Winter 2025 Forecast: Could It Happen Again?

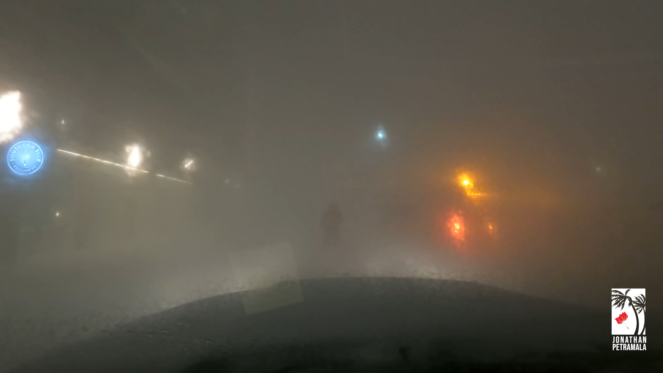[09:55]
I had a couple of good Samaritans that came to help me out. I was stranded on William and Ogden, and my car got stuck.